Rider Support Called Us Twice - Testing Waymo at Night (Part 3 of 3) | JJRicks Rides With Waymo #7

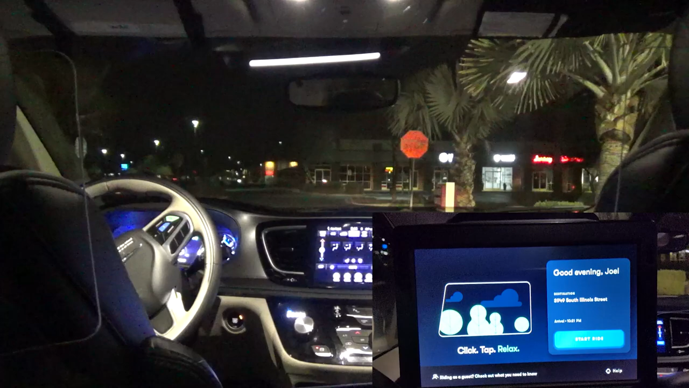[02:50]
Wait. Here, don't use the button. Use the app. It's more sanitary.
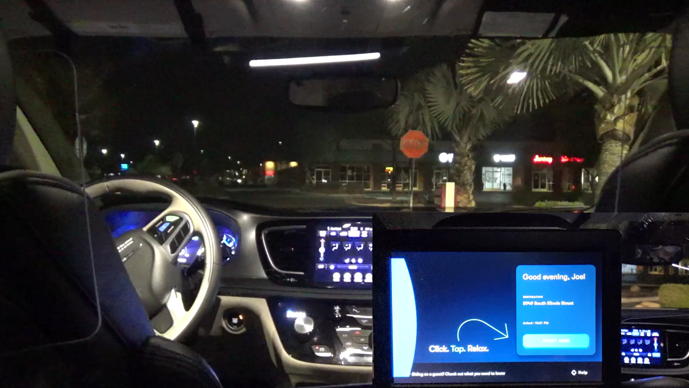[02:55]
Fine. All right. Heading to 3949 South Illinois Street. Please make sure your seatbelt is fastened. For cool. any questions, right here, press the help button yeah, to speak you. With a rider support agent. Connected to rider support.
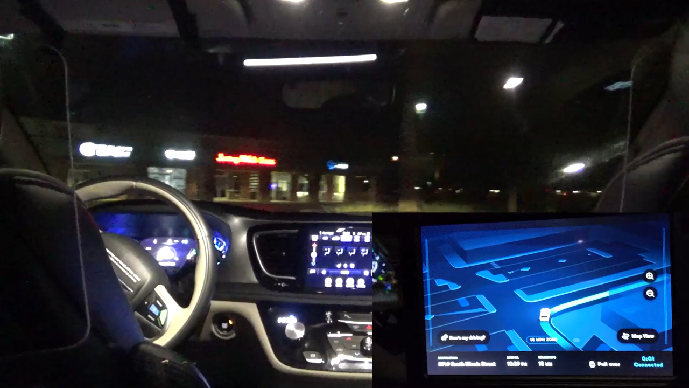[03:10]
What? Again? This call Ooh. May be recorded for quality what assurance. Happened? Something's pushing me. Hi, this is Gladys with Waymo Rider Support. I received a notification from the vehicle. Just calling in to check in, make sure that the ride is going smooth for you. Sure. Yeah, we just pushed the button, so it. I don't know what's going we on. We just pushed start. Oh, we right? didn't push the help button. We just pushed the start button. So, somebody else just called us about 30 seconds ago as well. So, yeah. Okay. Alrighty. Yeah, everything's all right. Go ahead. Wonderful. I'm glad to hear that. You guys have a wonderful night. Okay. Okay. Thank you.